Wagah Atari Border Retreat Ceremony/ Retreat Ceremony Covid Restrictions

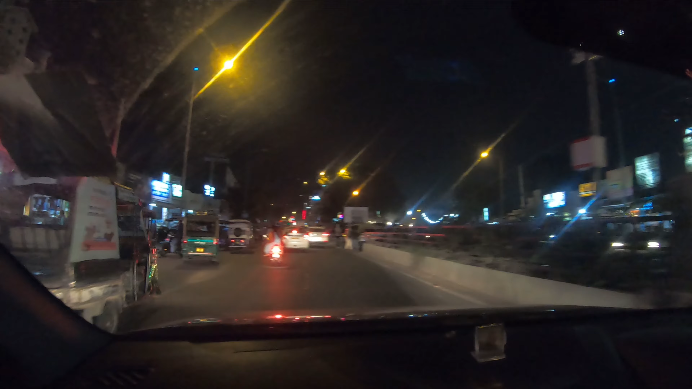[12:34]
तो चलते हैं वहाँ पर गोल्डन टेम्पल। तो फिर साथ में बनिए रहिएगा वीडियो के एंड तक। थैंक्स अ लॉट। तो गाइस दिस इज द मेन मार्केट ऑफ अमृतसर और मतलब काफ़ी चहल पहल है यहाँ पर।